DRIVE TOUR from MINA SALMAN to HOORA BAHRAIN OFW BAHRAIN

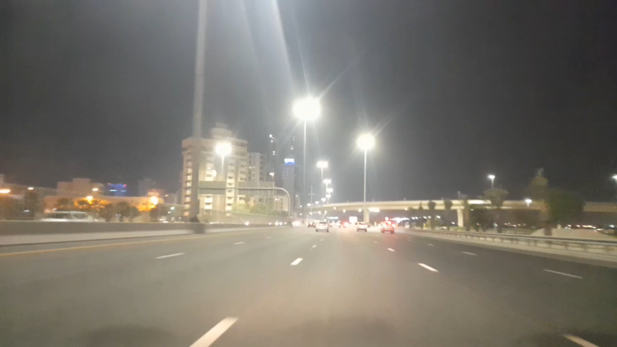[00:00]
sabi, oh, gandang tingnan. Bridge, ilaw. Magandang magandang gabi sa ating lahat. Kumusta na kayo dyan? Shout out sa aking mga viewers, sa aking mga subscriber,
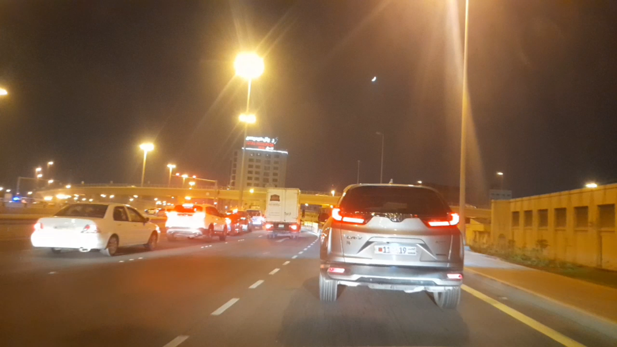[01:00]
Traffic Thursday. Mga kapsiya, dito na kami sa Binasalman. Traffic ngayon, Webes, already bukas,
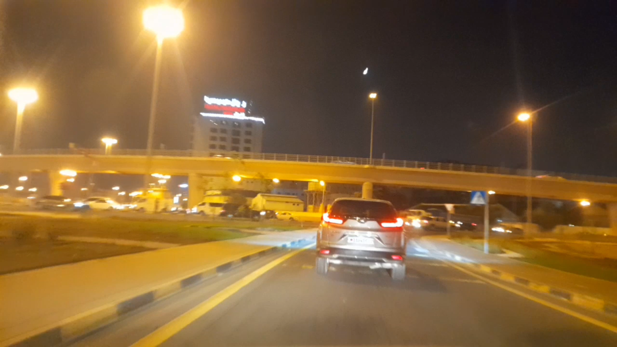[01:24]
traffic konti. Go!
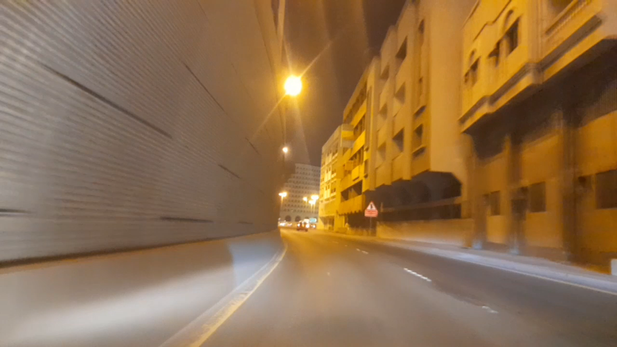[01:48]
Dito tayo naman sa highway Juper area. Ganda pag gabi, oh. Maraming ilaw, oh.